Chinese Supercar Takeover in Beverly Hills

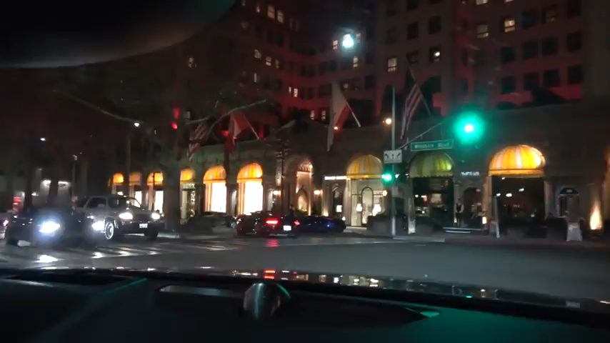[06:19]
Fast and Furious. Why are they going left here? Are they really going somewhere else to take photos? I don't even know.